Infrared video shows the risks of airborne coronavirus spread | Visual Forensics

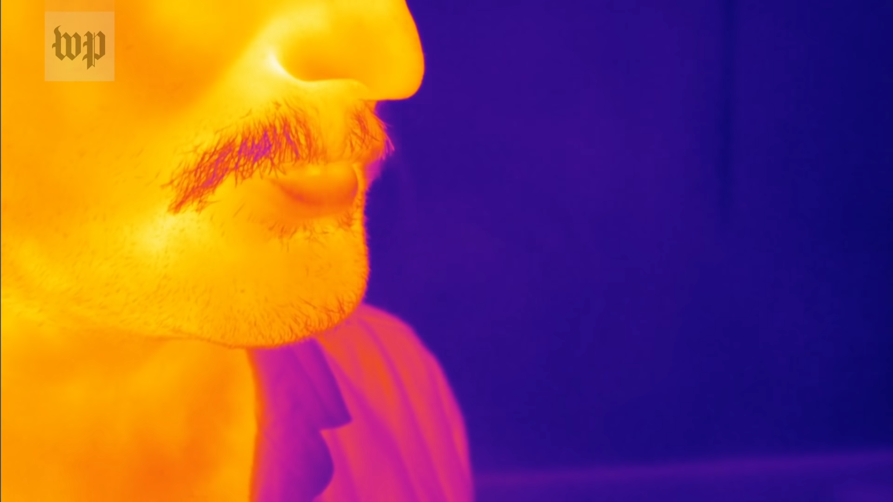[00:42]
the Washington Post used a high-tech infrared camera capable of detecting exhalation.
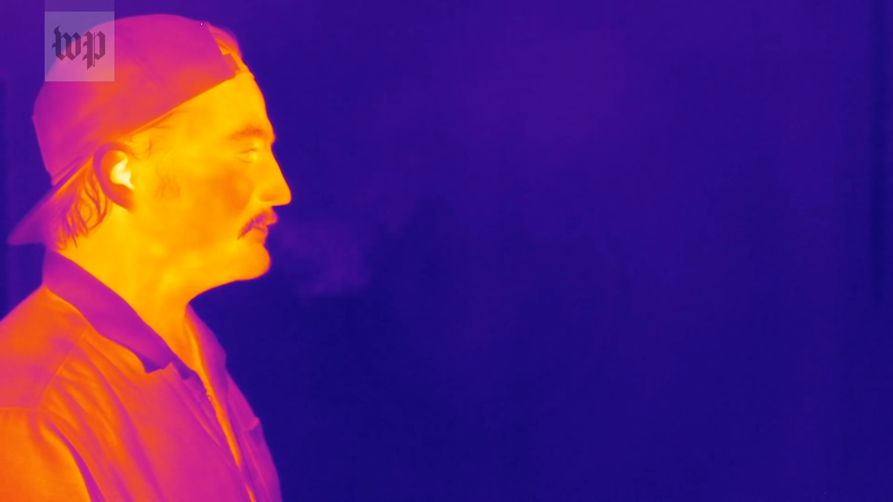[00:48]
The camera's advanced technology is more typically used in military and industrial settings, such as detecting methane gas leaks and pipelines.
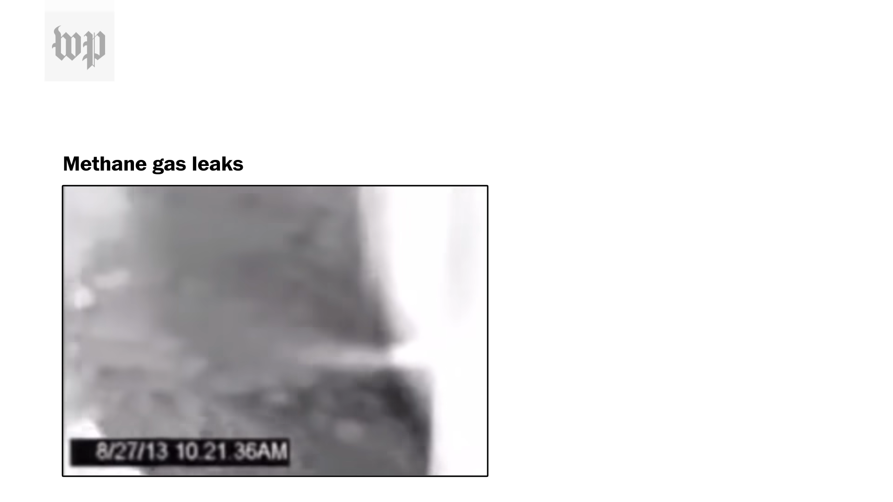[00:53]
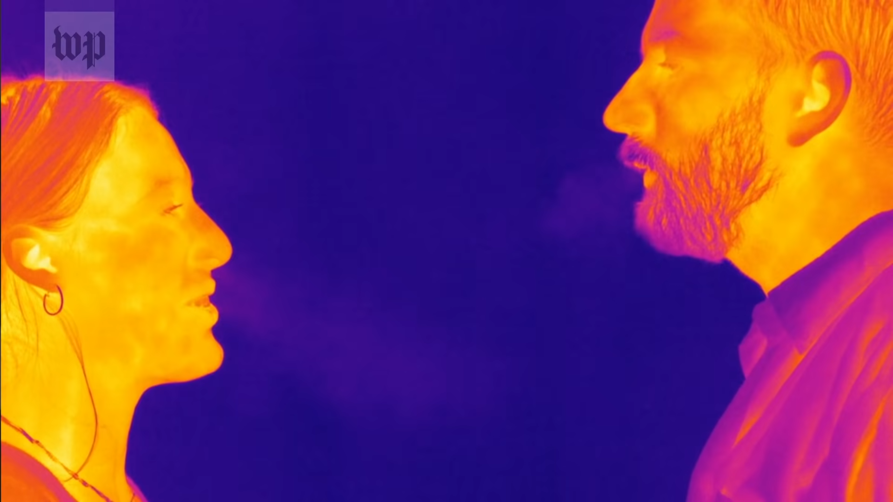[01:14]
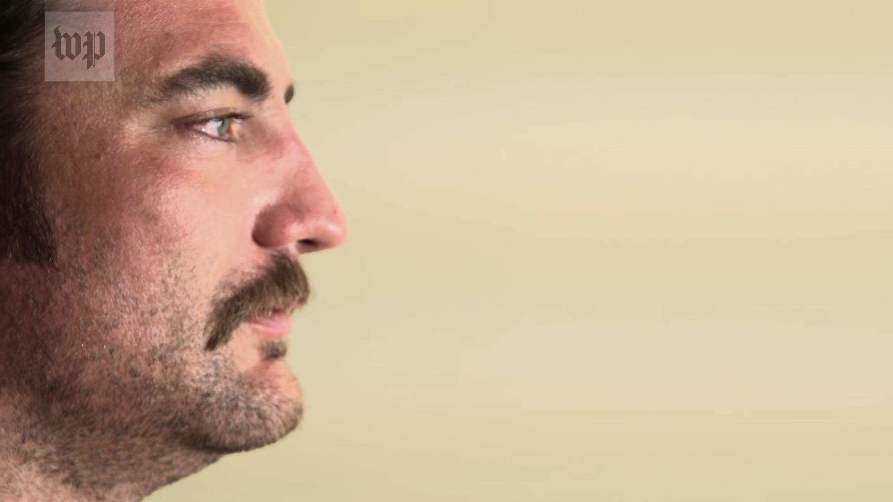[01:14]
The carbon dioxide is then used to map the partial path of these nearly invisible airborne particles,
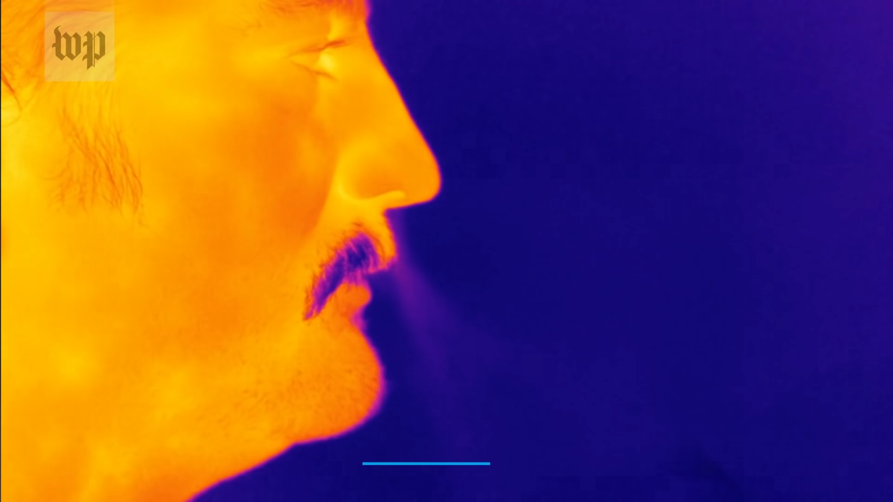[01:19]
including droplets that travel within our exhaled breath in real time.
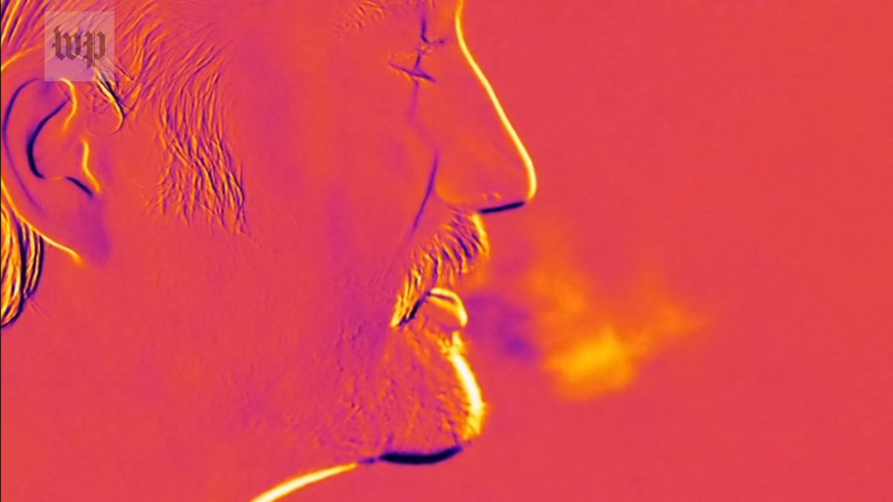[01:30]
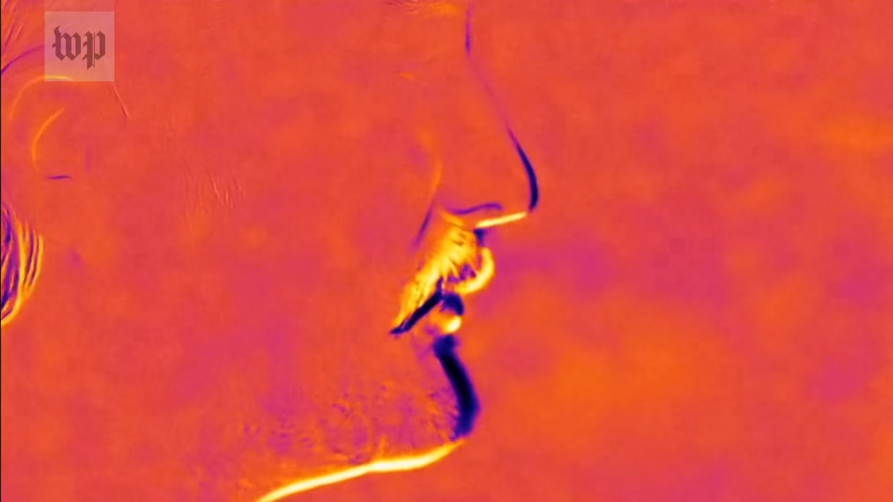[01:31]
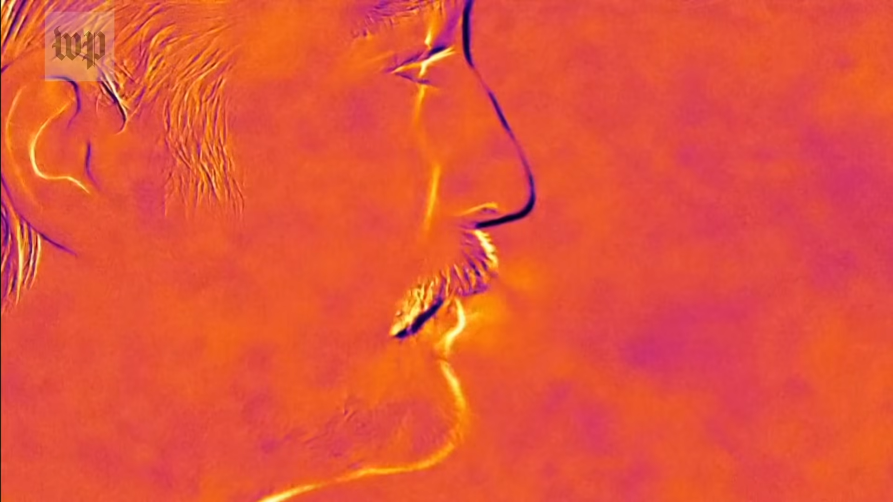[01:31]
A virus when airborne will move with the airflow shown by the infrared camera.
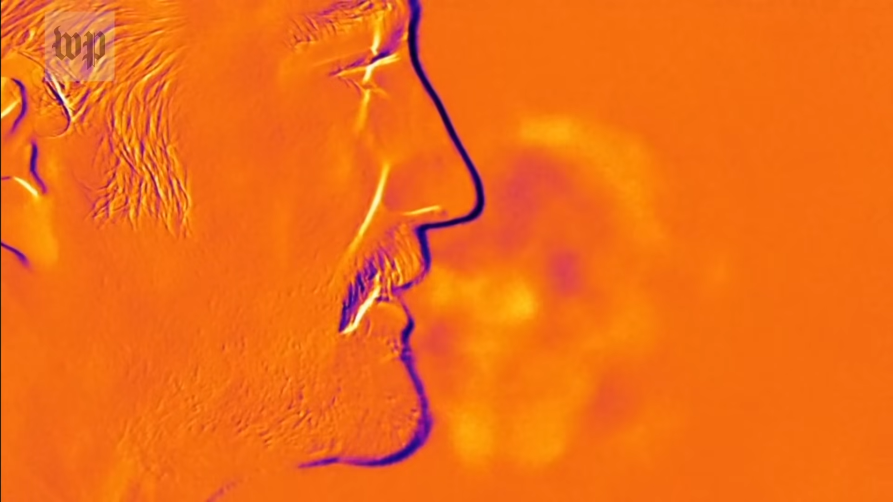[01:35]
Here we see a person exhaling.
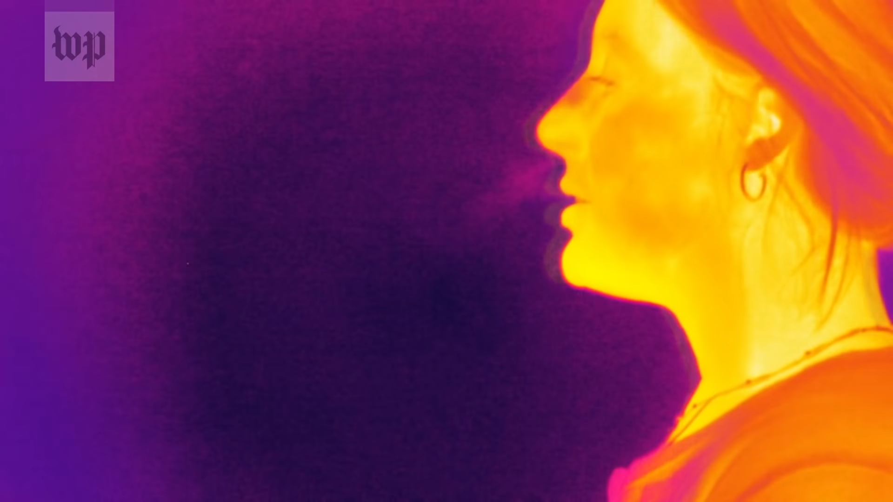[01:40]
Particles, and if present an airborne virus like the novel coronavirus, will move with the heated carbon dioxide airflow
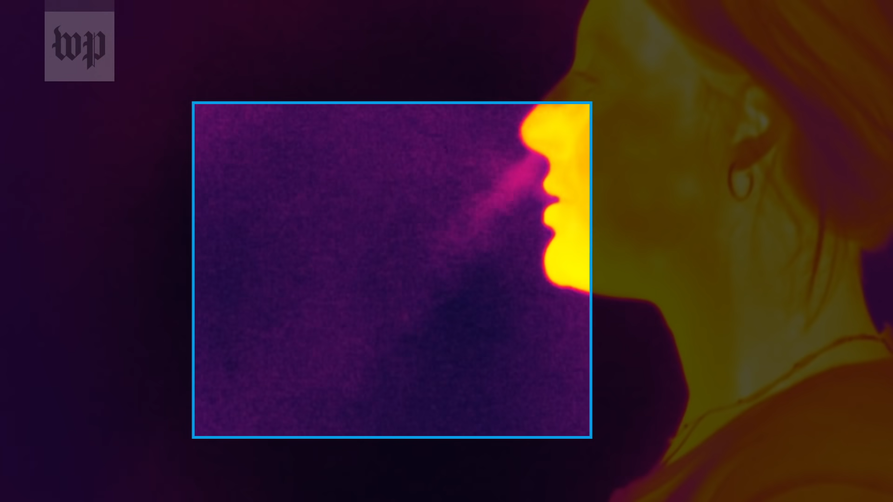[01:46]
captured by the infrared camera before dissipating from view.
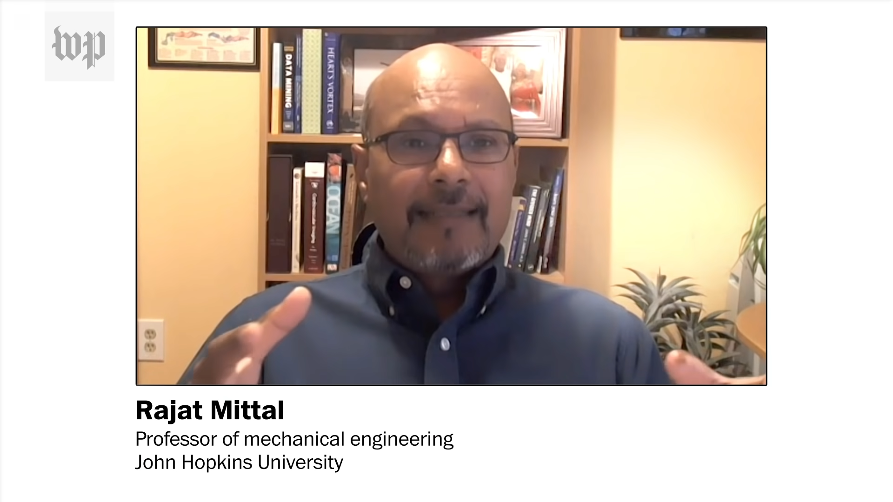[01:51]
You are not directly seeing maybe the droplets. What you're seeing is the overall effect of this breath plume that's coming out.
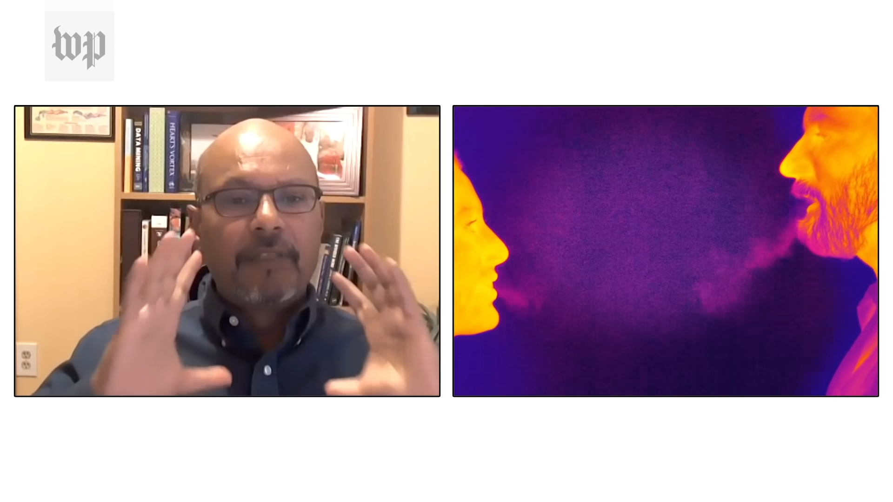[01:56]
The post used the camera system to illustrate how air flows,
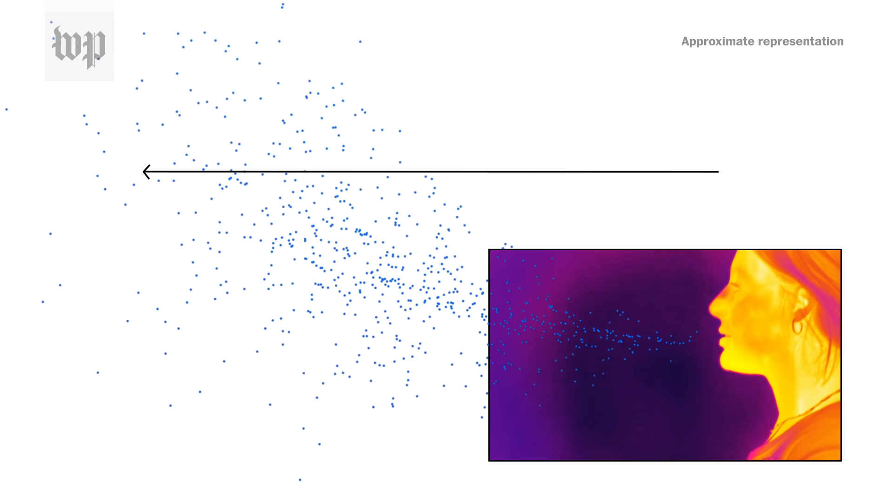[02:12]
According to experts who spoke with the post, the footage under represents the potential risk of exposure from these airborne particles capable of potentially transmitting the virus. Those particles spread farther and linger longer than the visible exhalation plume,
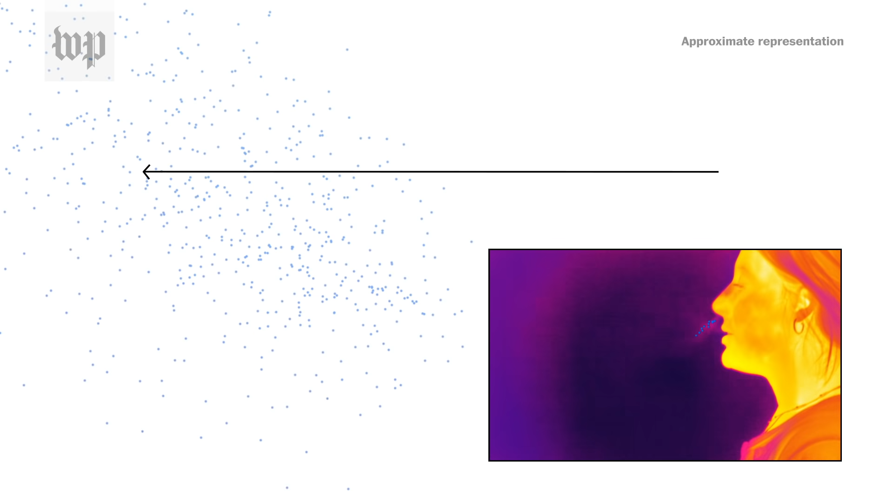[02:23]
which dissipates quickly to a level of concentration that is no longer detectable by the camera.
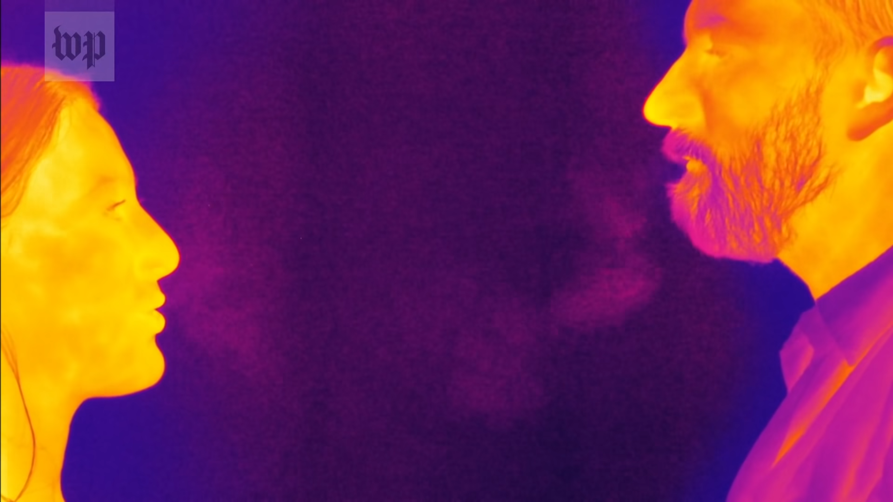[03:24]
The people who were filmed standing together without a mask were in the same household. The camera operator wore a mask and stood six feet away.
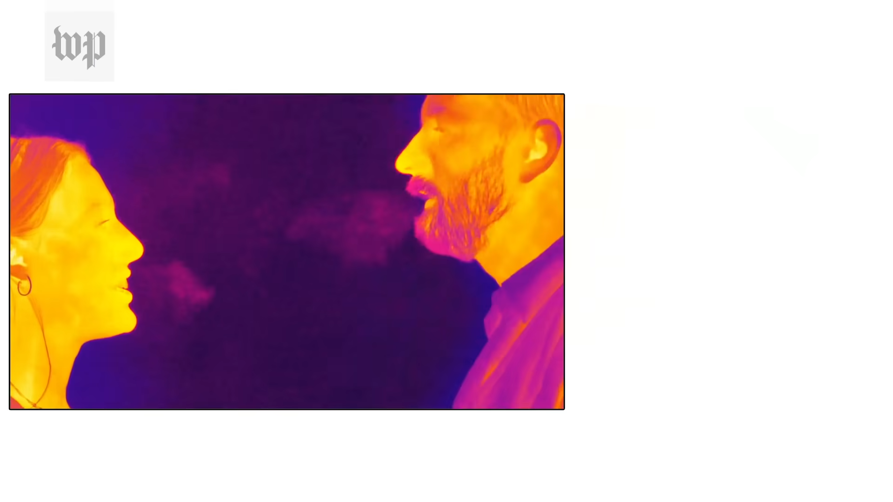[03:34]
Because they are close enough that you can see clearly how the exhaled air from one person reaches the other. According to Jimenez, the exhaled breath from each person reaches the other with little interference.
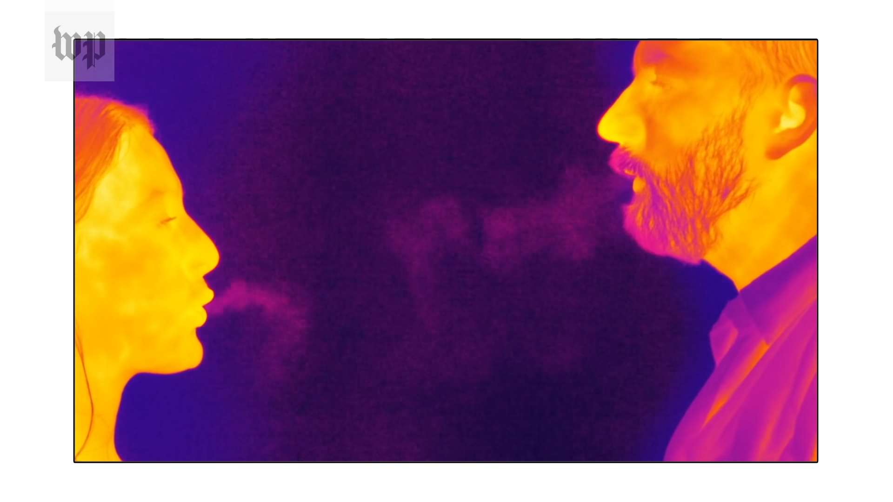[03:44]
The risk of transmission is increased by prolonged duration of exposure and concentration of viral particles in a confined space like a room.